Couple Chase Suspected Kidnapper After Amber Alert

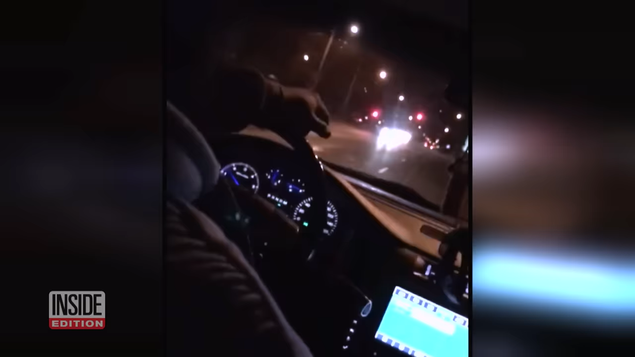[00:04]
He just blew through a red light! He's blowing through red lights!
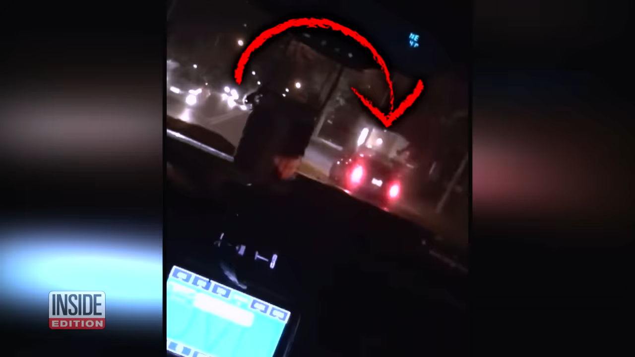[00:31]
They're doing 100 miles an hour.